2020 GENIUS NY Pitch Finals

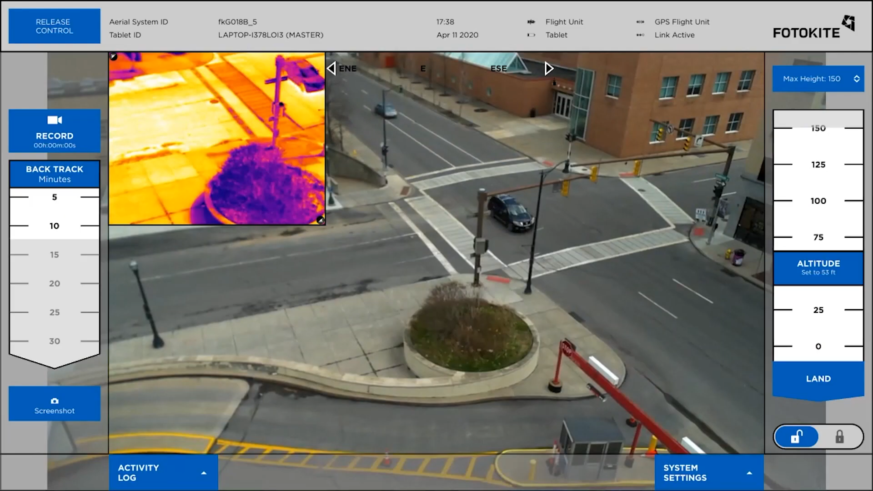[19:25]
Photokite is a tethered drone system that provides situational awareness to public safety officers across the world.